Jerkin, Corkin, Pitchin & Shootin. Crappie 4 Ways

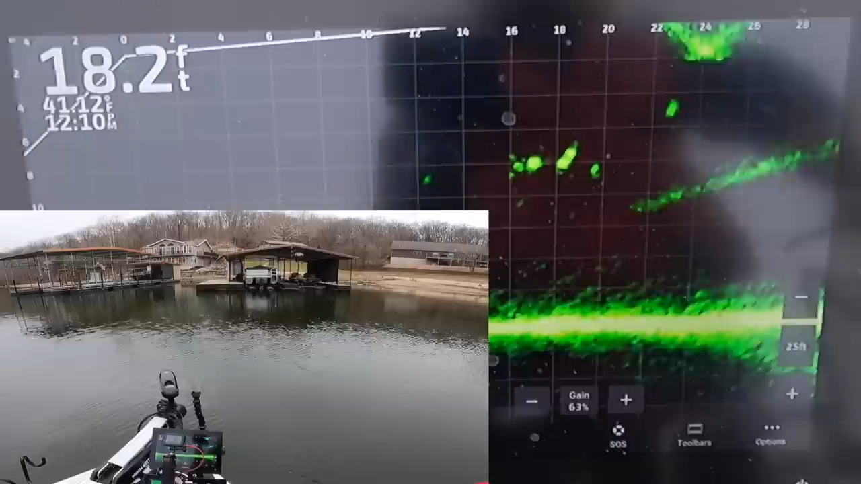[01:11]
On screen: depth 18.2 ft
It's right over them. There's one looking at it. Come on.
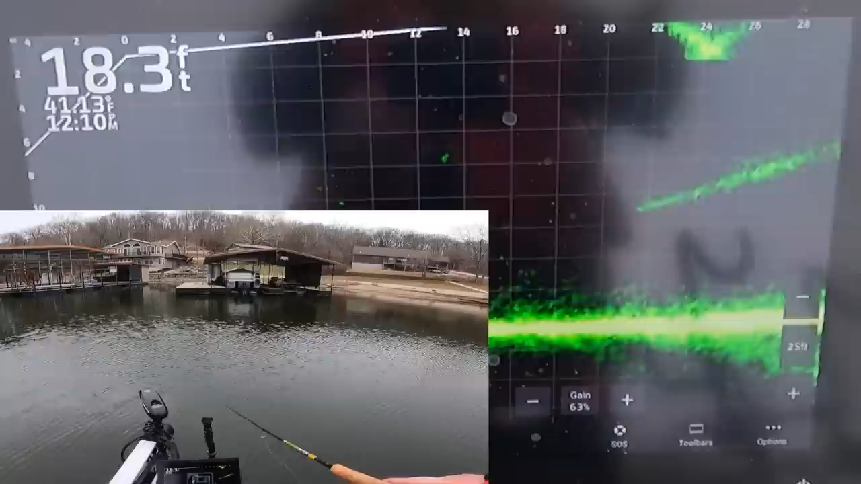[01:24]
On screen: depth 18.3 ft
Ah, man came right by him. Didn't take it. This thing only runs about 3 foot deep, but these fish have been anywhere from real shallow to
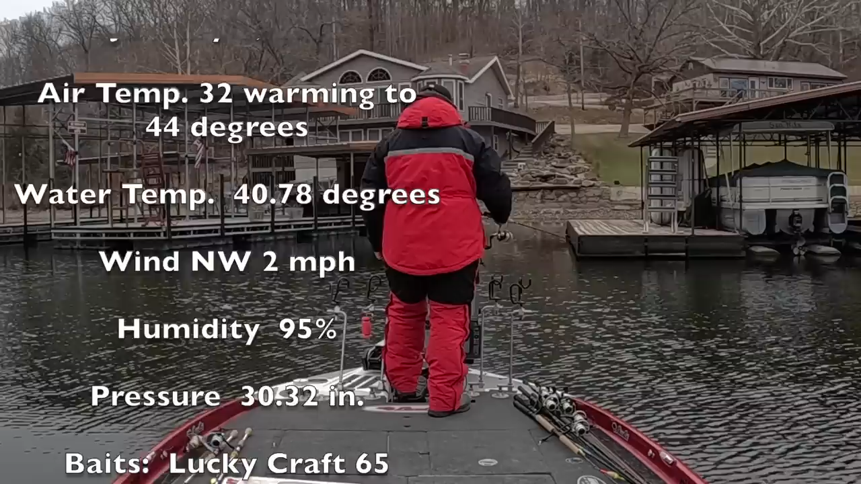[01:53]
down to the bottom, but they're in just huge schools.
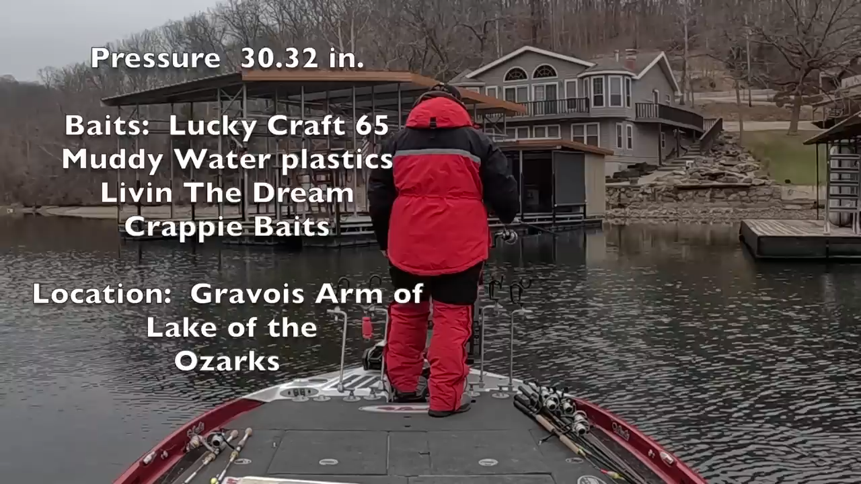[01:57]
So see if I can find a big school, throw in the midst of them. There they are, just like that right there. All right, I see where they are.
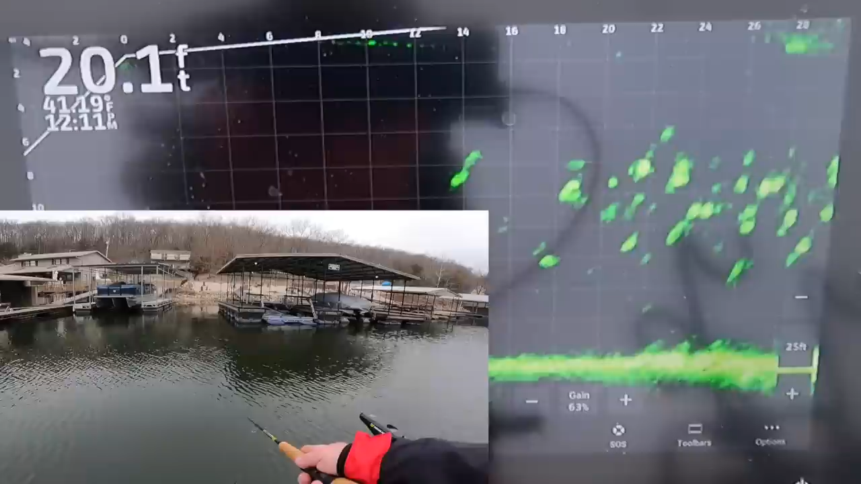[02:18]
On screen: depth 20.1 ft
Oh, got him. Oh, he hit it. I love it when they hit that jerk bait. It's a suspending jerk bait, and it's only getting down about 3 feet, but it's neutrally buoyant.
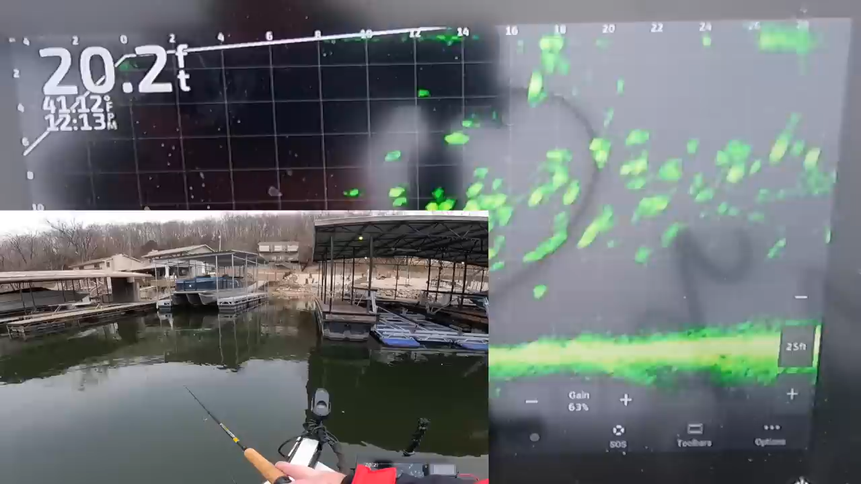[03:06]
On screen: depth 20.2 ft
They are all over. There's a bunch of them in the dock.
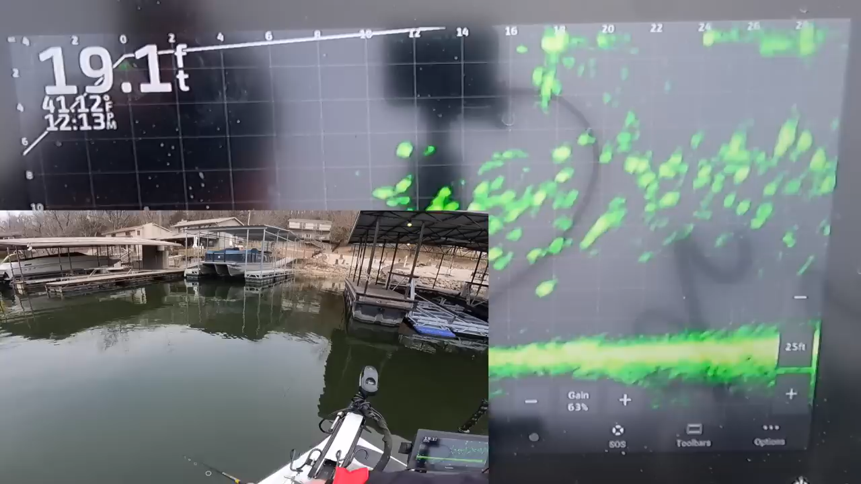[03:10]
On screen: depth 19.1 ft
I could shoot docks, but I've done that. I may do it before the day's over, but I just want to catch them fun ways. Not that dock shooting isn't fun. I love catching them on a jerk bait. You got to figure out if they want it just sitting still or they want it kind of moving. There it comes.
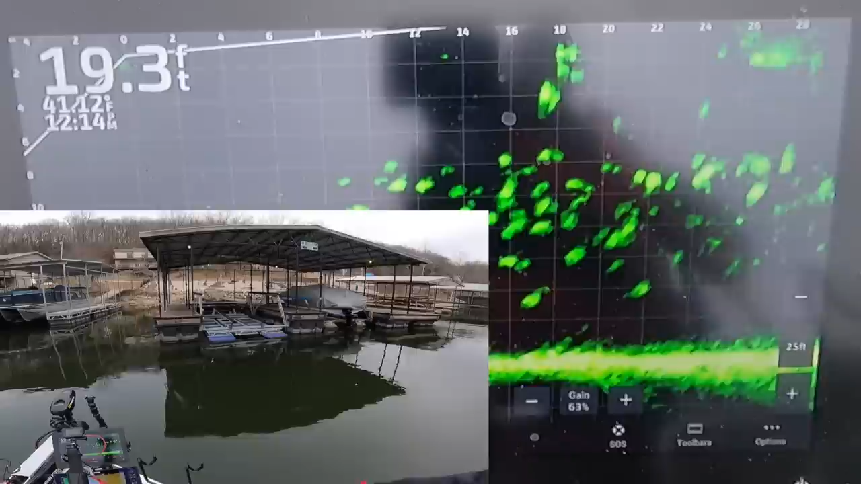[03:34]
On screen: depth 19.3 ft
And you see it moving through there. Now watch that fish come up. Come on. Boy, he came. That's a pretty good fish there too. He came up and looked at it, but didn't take it. Come on. Just let it sit there. Look at him. Look at it.
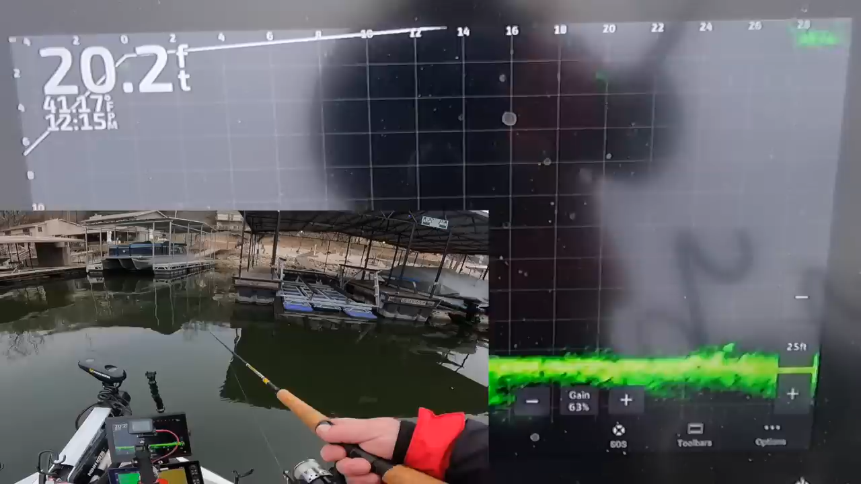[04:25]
On screen: depth 20.2 ft
Jerk bait, I think it's called a 65. Now right off the bat, one hit it. Those fish are down there about, well, they're all over from the surface down to 16 feet deep, but a big congregation of them around 8 to 10 feet. There's one looking at it. Oh, he ran right at it and didn't take it. I got my old cork too.
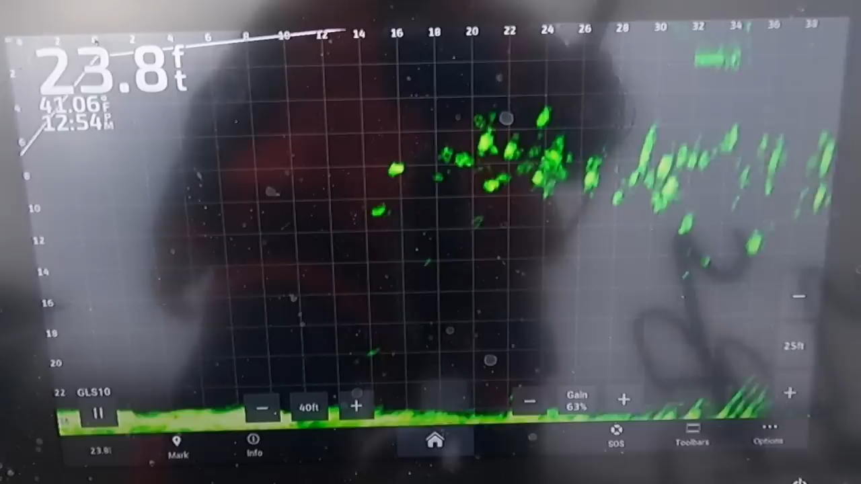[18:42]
On screen: depth 23.8 ft
Okay, I see where they are. Right where they were. Right where they were.
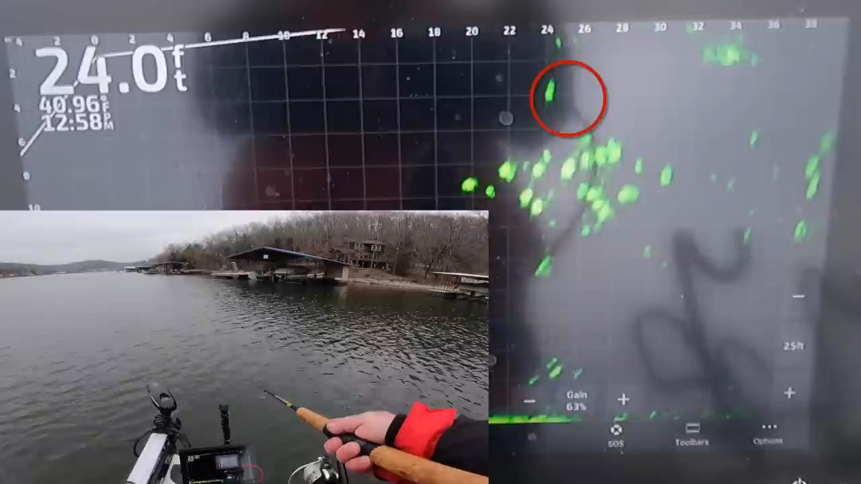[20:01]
On screen: depth 24.0 ft
I don't know if you can see my bait. See it? I'm jerking it. Look at that fish. Come look at it. They'll come look at it a lot of times and leave it. The aggressive ones that want to eat will come whack on it. All right, we've had fun doing that. Let's see what else we can do.